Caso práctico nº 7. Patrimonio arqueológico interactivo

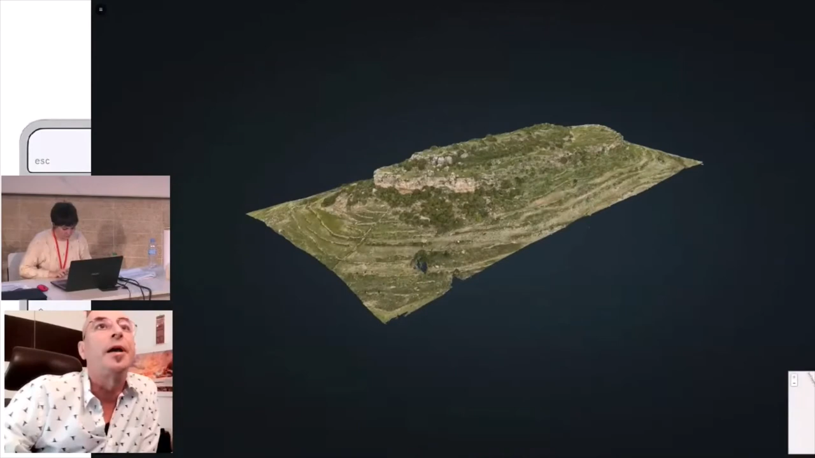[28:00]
está hospedada en Pointbox, a la cual tiene unas herramientas bastante accesibles y fáciles de utilizar, de donde podemos sacar medidas...
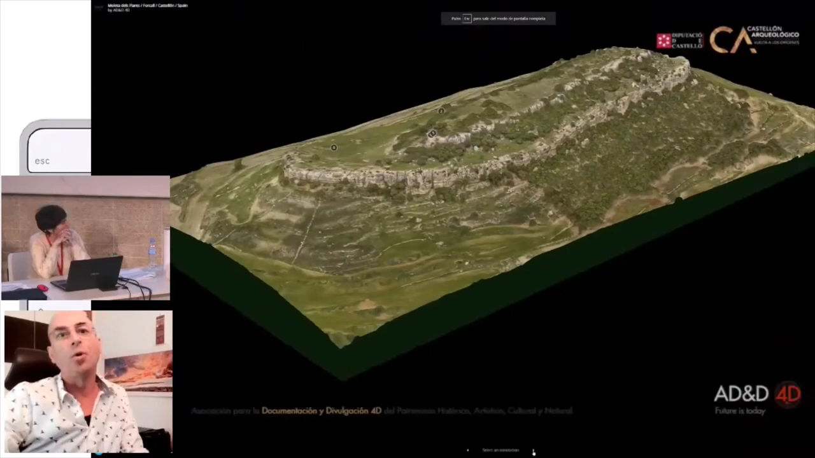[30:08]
Y, de nuevo, está alojada en Sketchfab y tiene otros controles que desde aquí abajo, pues,
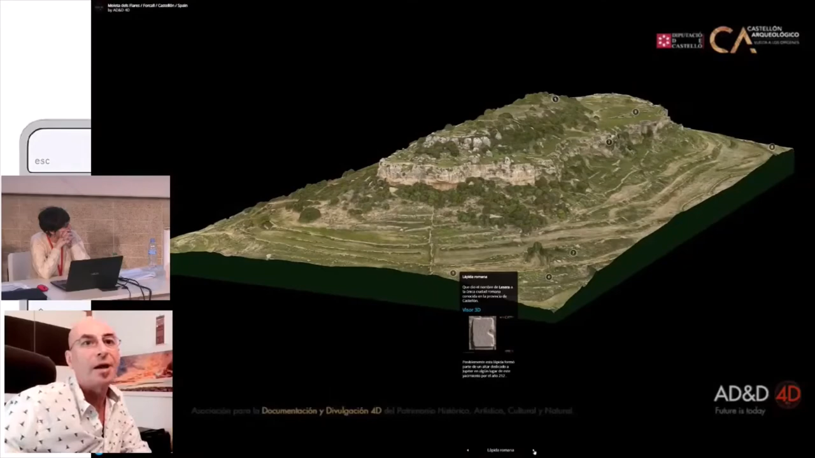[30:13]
podríamos acceder a cada uno de los puntos de interés del yacimiento.
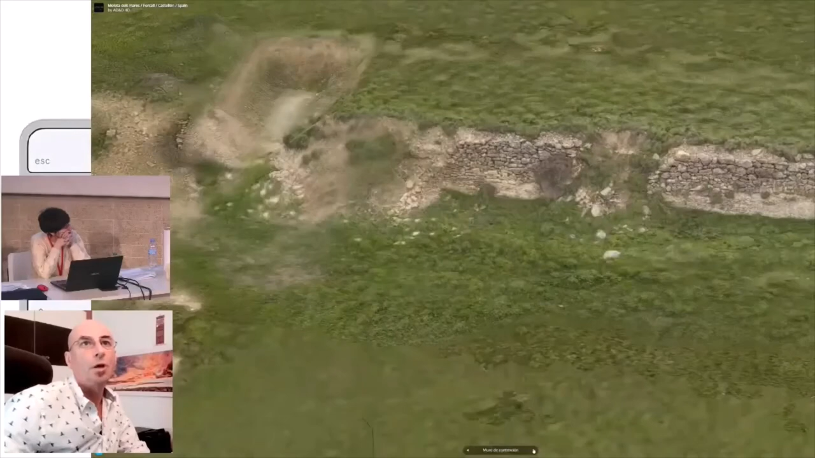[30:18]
No sé si estoy pasando muy deprisa. Aquí hemos empleado fotogrametría aérea y terrestre.
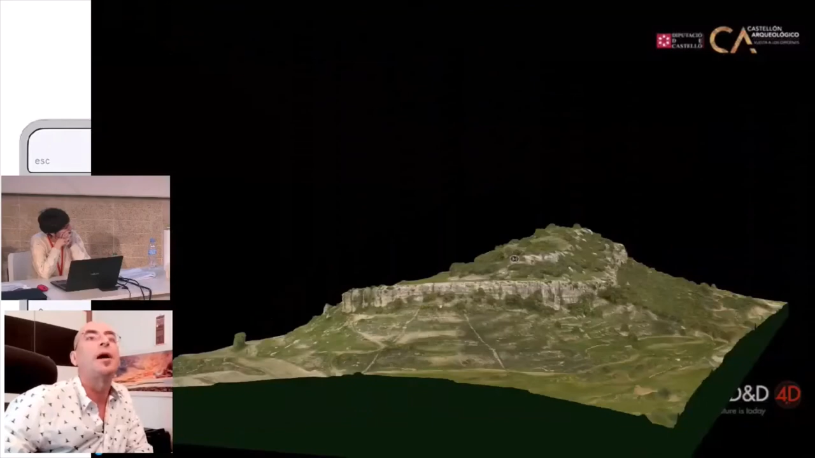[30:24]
La superficie, creo que, era de unos 300.000 metros cuadrados.
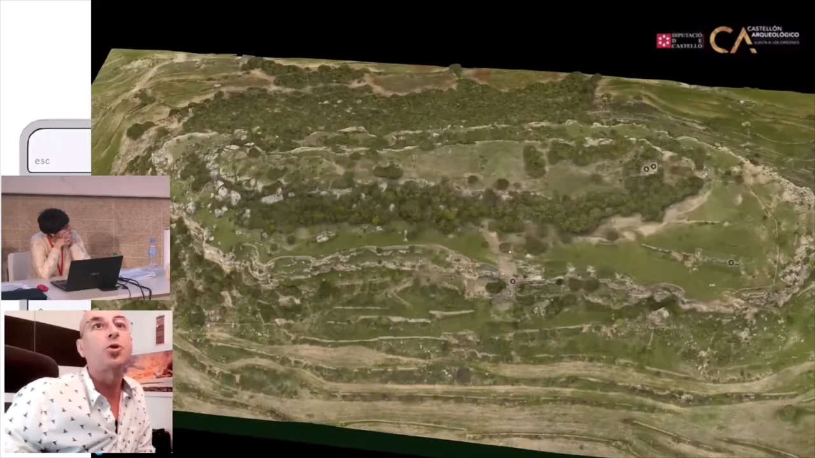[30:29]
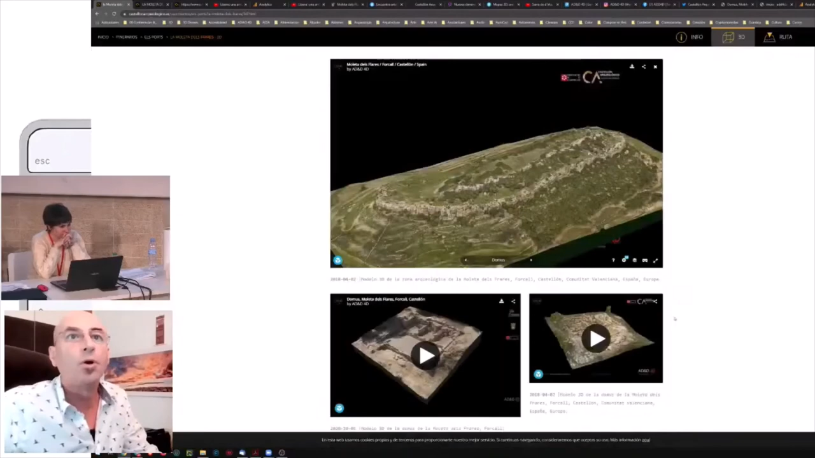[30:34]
Y, bueno, finalmente... Ah, bueno, aquí hay una reconstrucción que hicieron.